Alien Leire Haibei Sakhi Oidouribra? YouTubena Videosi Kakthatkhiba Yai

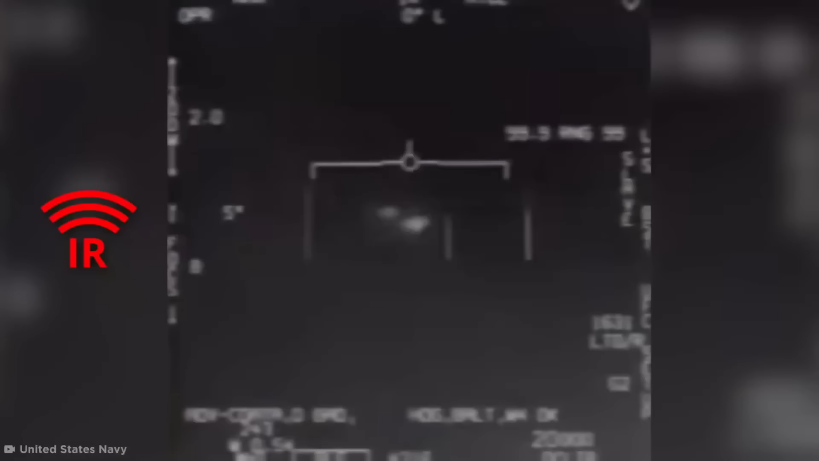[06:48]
adai mana infraretam on thuga chaun una ba jum togal hanjin hanjin namami
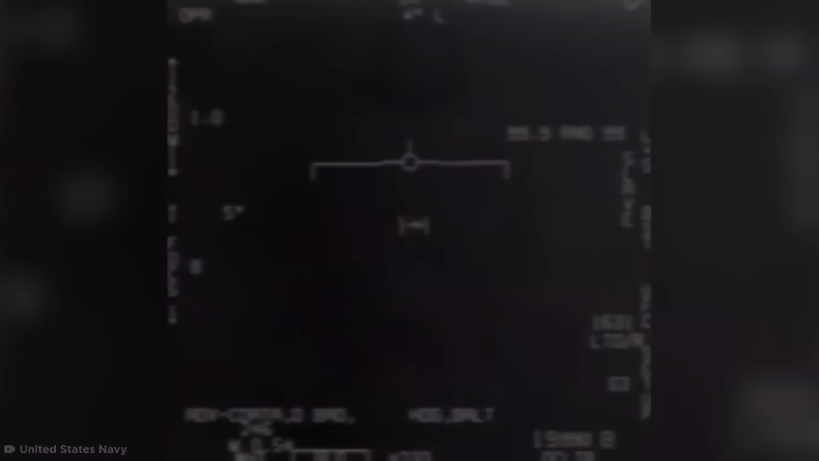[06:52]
adu bukhang houde nakanda paitho khiduna ufo adu screen dagi mangki